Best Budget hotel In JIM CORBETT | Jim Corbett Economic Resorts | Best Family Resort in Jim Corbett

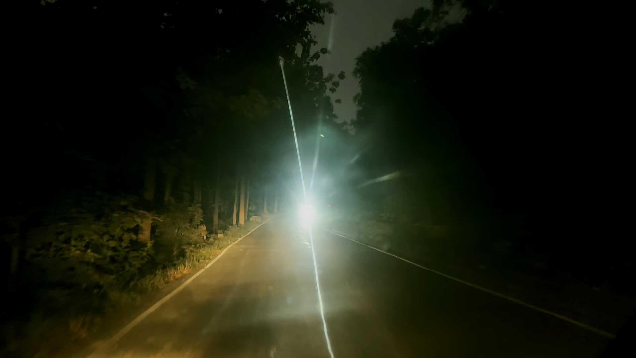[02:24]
तो यह करना कोशिश आप लोग की जल्दी आजा, हम तो लेट होगे थे यह देखो, और बाकि यह जंगल है, डीप फोरेस्ट है, और इस जंगल में थोड़ा ध्यान से गाड़ी चलानी पड़ती है,
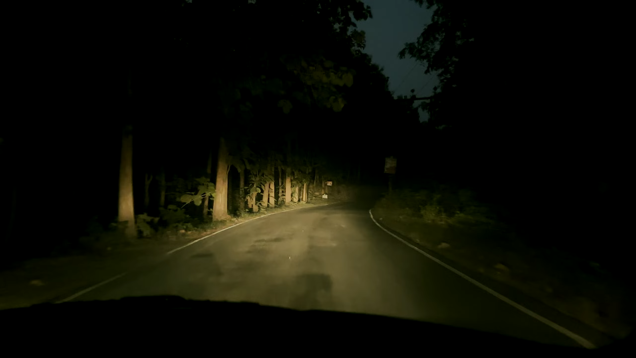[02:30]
लेकिन यह कितना जबर्दस लग रहा है, बहुत डेंजरस, दोनों तरफ देखो के तो पेड़कोद जो है, बिल्कुल खने है, डीप फोरेस्ट है पुरा, तो फाइनली एक लंबी ड्राइब के बाद पहुंच चुके है,